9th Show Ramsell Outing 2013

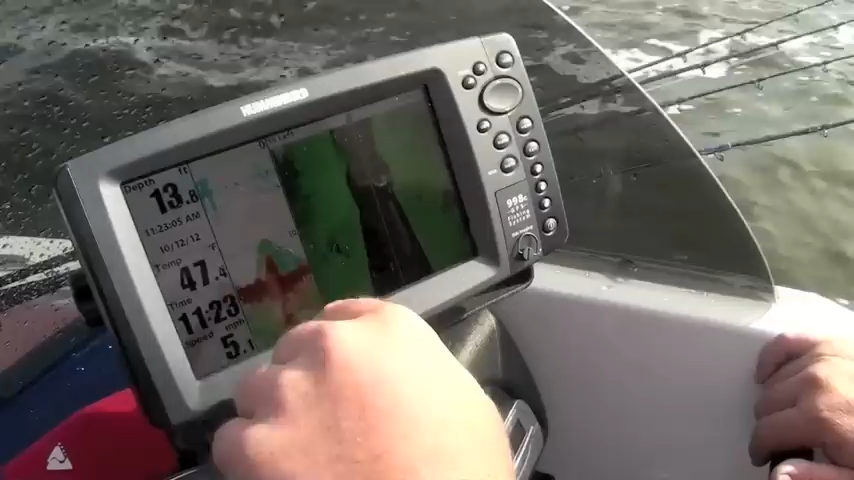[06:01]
On screen: depth 13.8 ft, water 47.4°F, speed 5.1 mph
Hanging around these areas. This could be bait in here. We've got bait here.
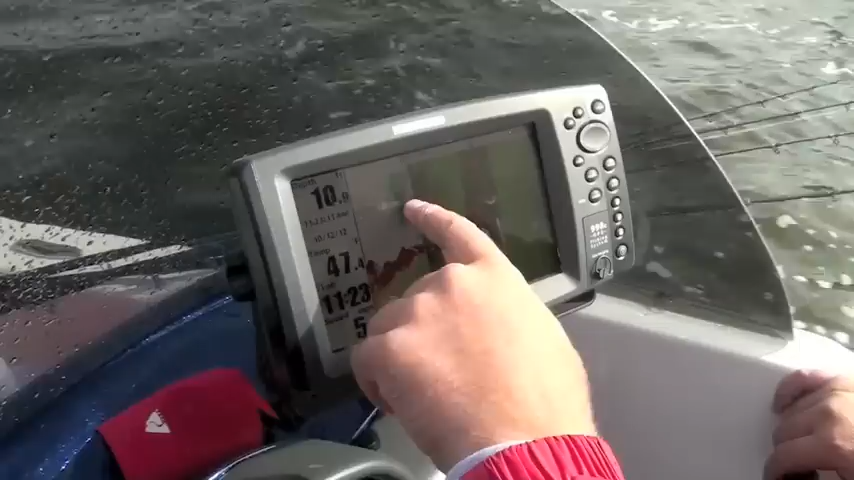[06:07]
Good bait.
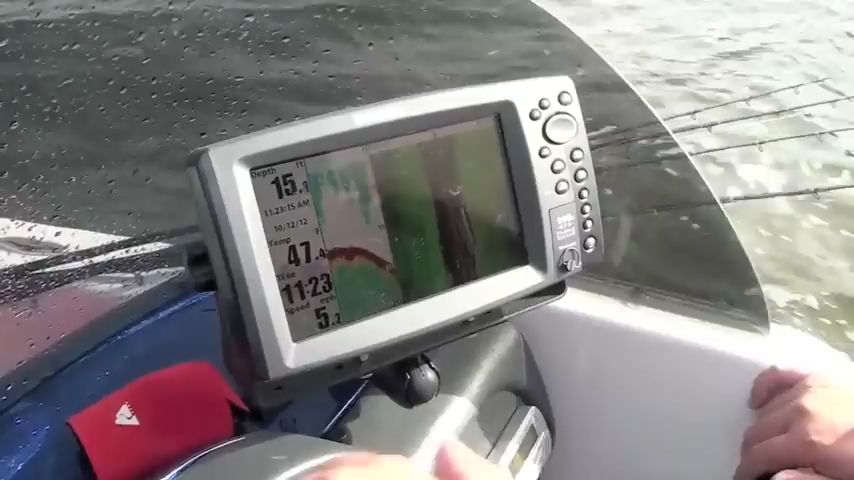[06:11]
And that's what we're doing. We're just going to these locations, finding the bait, and then fishing the bait.
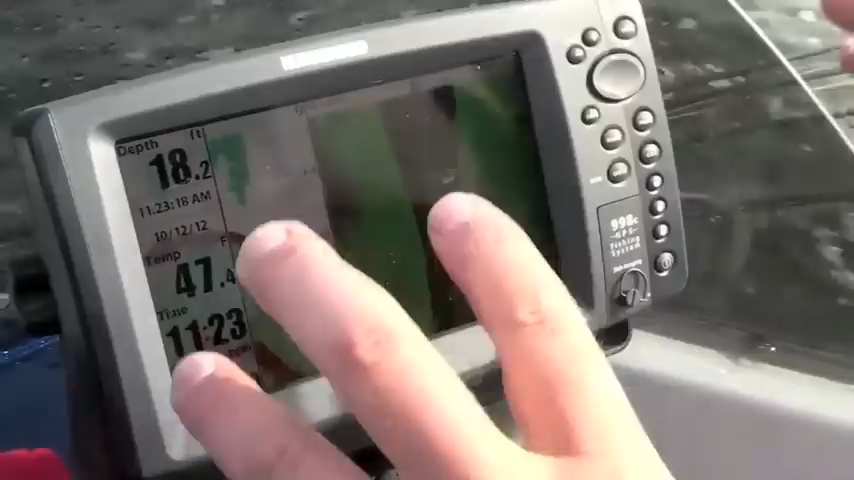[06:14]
On screen: depth 18.2 ft
One thing that we constantly tell you guys on Keys Outdoors is, find the bait, you're going to find the fish. And they just follow these big pods in here.